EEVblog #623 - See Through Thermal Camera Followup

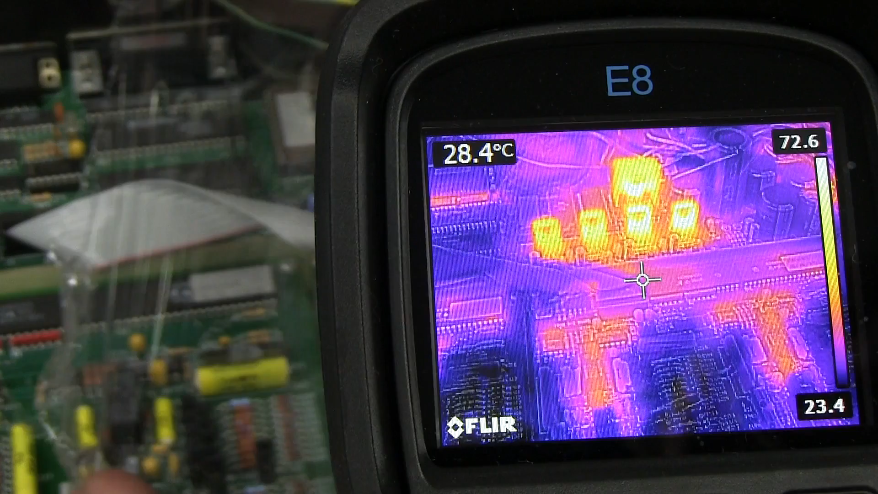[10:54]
On screen: spot 28.4°C
And as you can see, it only dropped down to 73. And you can see more detail in there. Definitely. So cling wrap does work better. And for those who want just the thermal image mode, okay, here we go. We'll go with the cling wrap again. And, oop, it's a bit, here we go. There we go. It really doesn't change that thermal image at all. It really is very thermally transparent. That's why I love the cling wrap for this purpose, even though it might have a bit of ESD danger. And back to the ESD bag. Here we go. It's coming across, coming across.
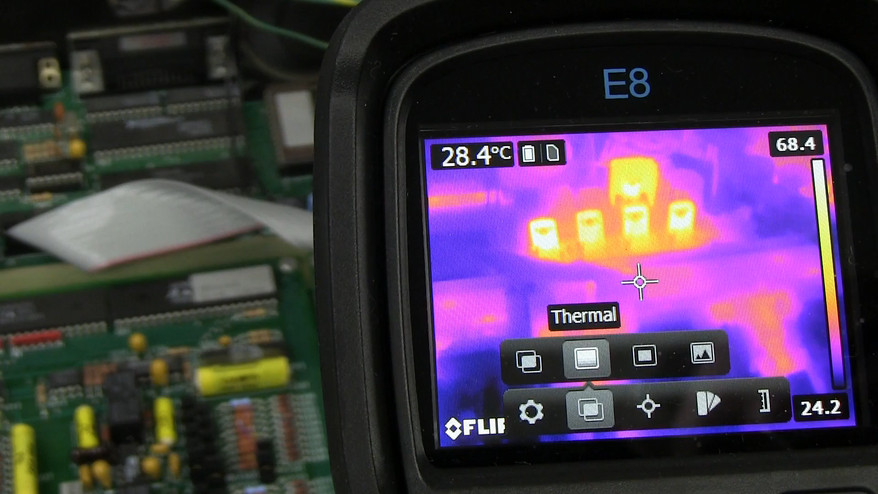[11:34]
On screen: spot 28.4°C
And you can see that temperature drop a fair bit. And yeah, oh, the detail's there, but the camera, because we were using the MSX technology before, so the detail is still there, but really, yep, you've got a lot more loss through that anti-static bag.